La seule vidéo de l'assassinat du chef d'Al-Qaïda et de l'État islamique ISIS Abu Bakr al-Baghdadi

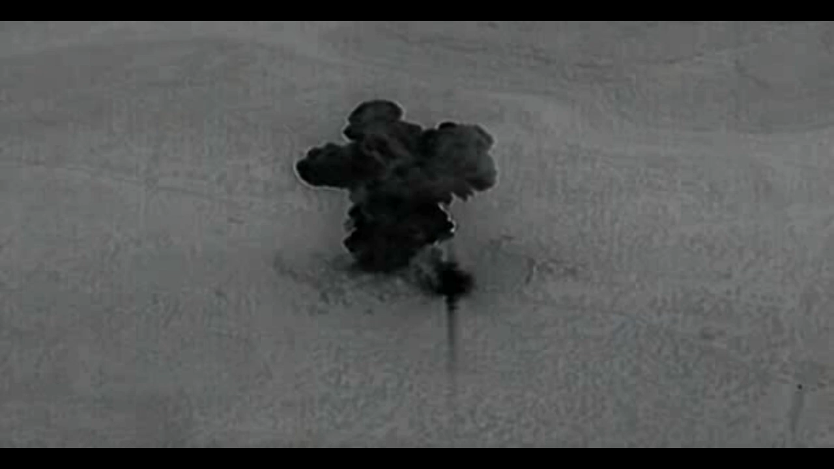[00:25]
Une vidéo granuleuse a montré des soldats tirant sur des militants au sol
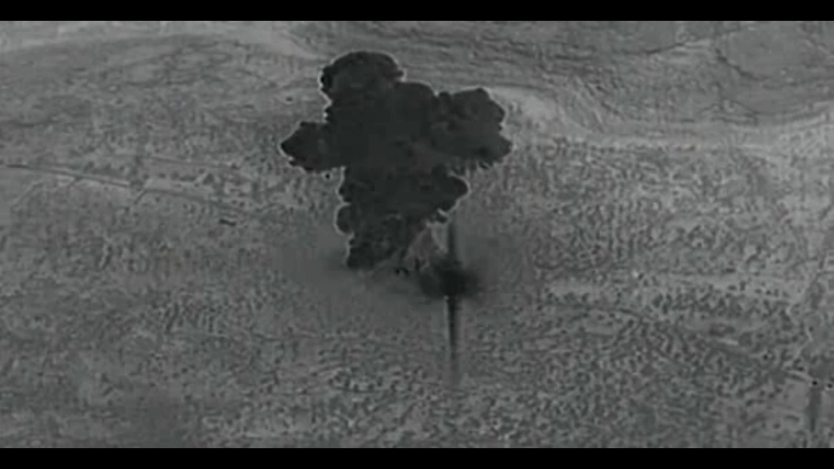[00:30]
alors qu'ils se dirigeaient vers l'enceinte où Abu Bakr-Balbadi se cachait avant de continuer vers l'intérieur.